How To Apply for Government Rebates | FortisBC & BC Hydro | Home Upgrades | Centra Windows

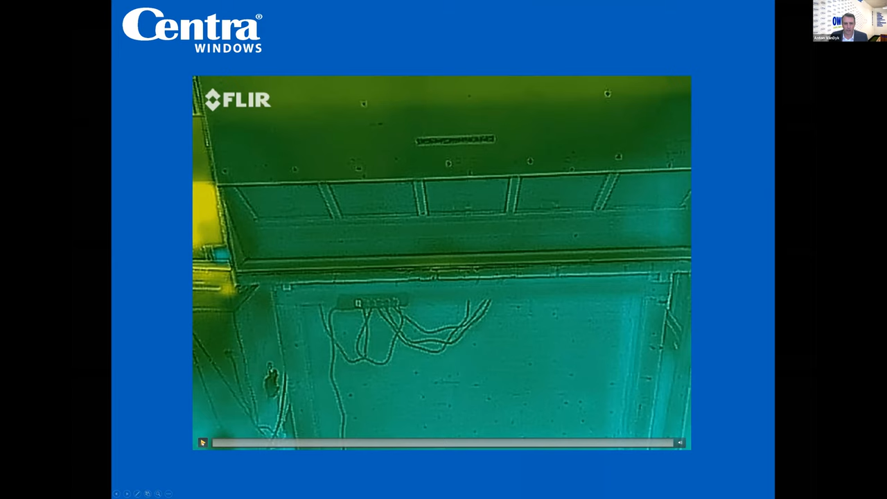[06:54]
multi-family building and you want to have some conversations this is probably a separate conversation we can have offline so if that is you and you're on this just feel free to drop your information and we can be in touch with you so so this thermal image is trying
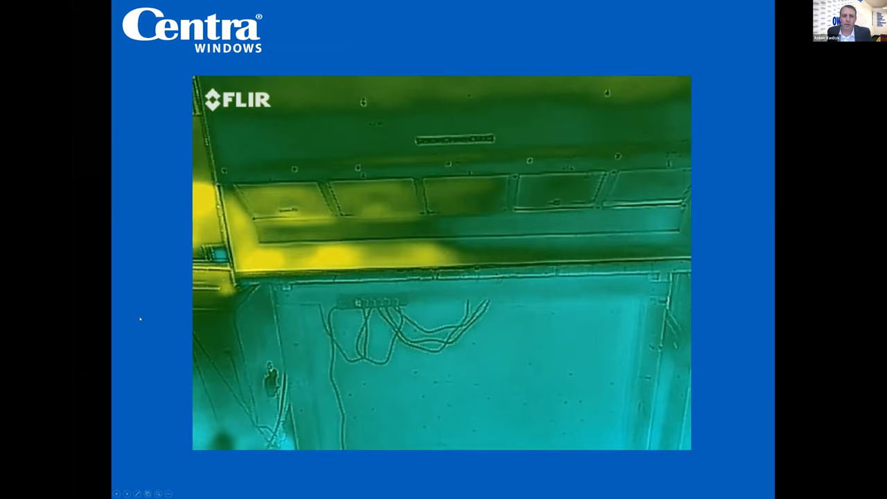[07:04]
to give you an example of what different performance outputs looks looks in windows
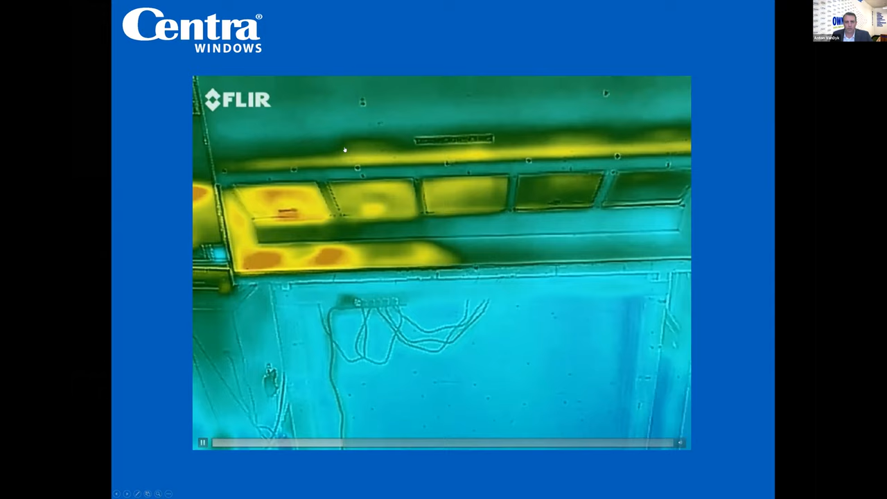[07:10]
so this is five different windows with five different types of glass and five different performance metrics when i talked to you when i mentioned about the u values of windows it's important to understand that a window of a certain performance metric is going to perform differently it's very hard to see performance you can't really see heat flow naturally with the human eye so this is it under infrared and so that was about a 20 minute time lapse all in about 30 seconds and there's a heat lamp
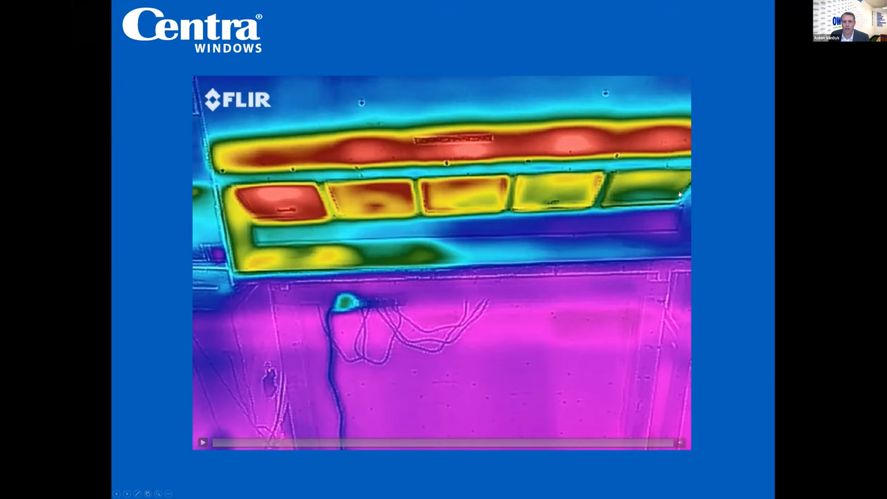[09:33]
installing product like this is you get the rebates which help offset the cost for heating your home in the winter but you increase the comfort of your home as well in the summertime so this is sort of seeing the difference and so when you what you're going to see here is for the most part the windows we're going to be applying for for the rebates are going to be windows with this level of performance in it and so there's two systems